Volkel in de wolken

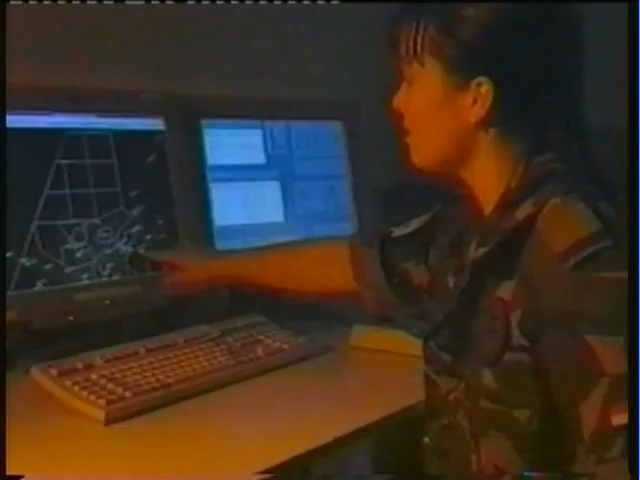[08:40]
Vanuit de controlekamer op de vliegbasis Volkel worden alle vliegacties
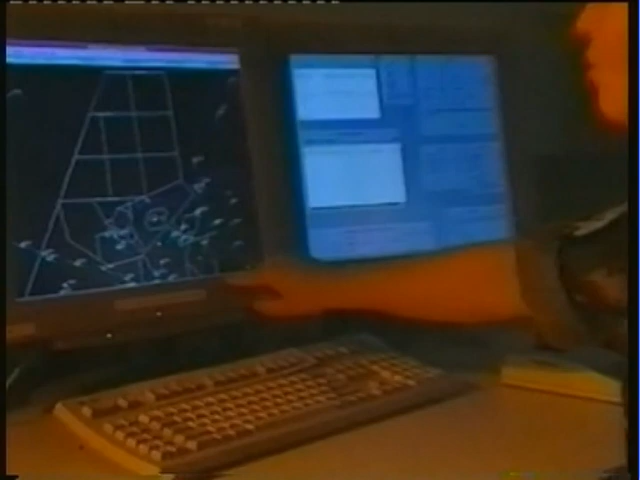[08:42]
nauwkeurig in de gaten gehouden en kunnen de piloten eigenlijk van afstand geïnstrueerd worden.